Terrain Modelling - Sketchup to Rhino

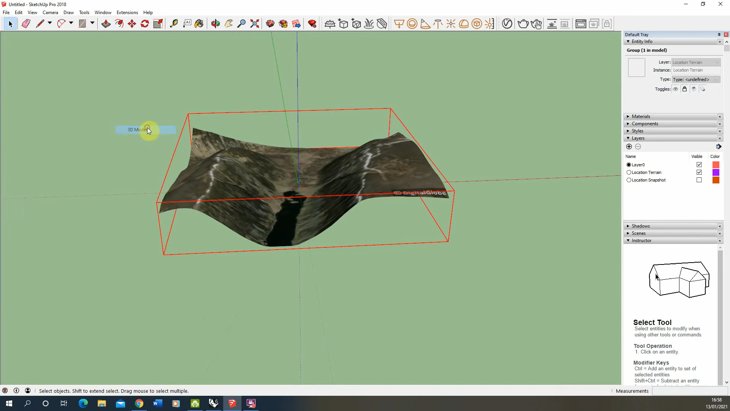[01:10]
and we can then import that into Rhino to start to use within our Rhino model. Now go to file, import, locate the terrain just imported in.
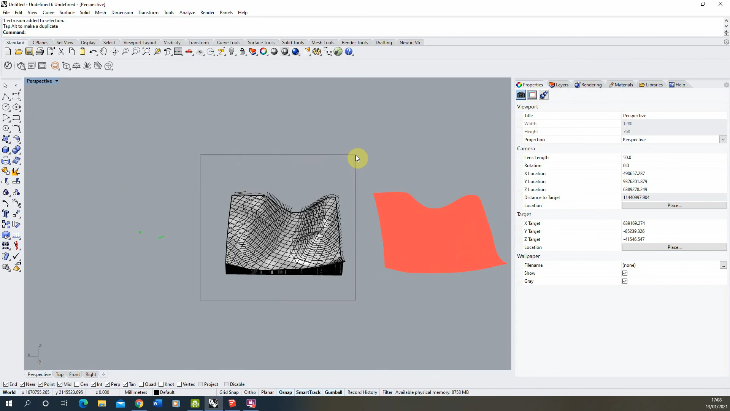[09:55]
into an editable drawing let's kind of do two options one with and one without it's quite useful keeping those terrain lines in you might